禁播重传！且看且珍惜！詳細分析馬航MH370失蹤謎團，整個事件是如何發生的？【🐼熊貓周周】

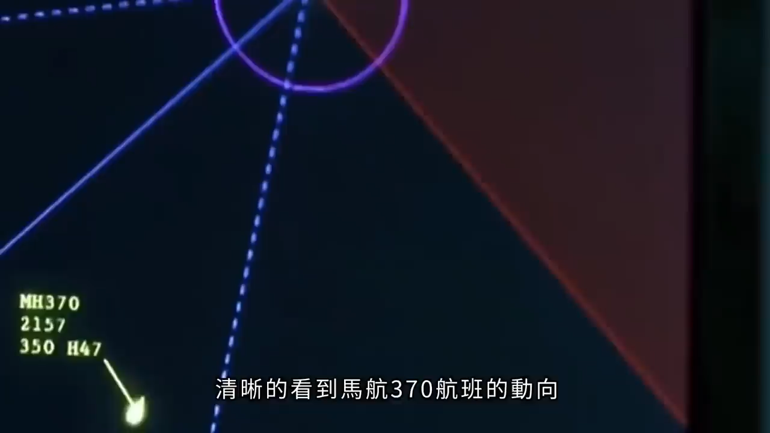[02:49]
并且那时候空管员还可以在雷达上信息地看到马航370航班的动向按照规定机组应该在一分钟之内联系越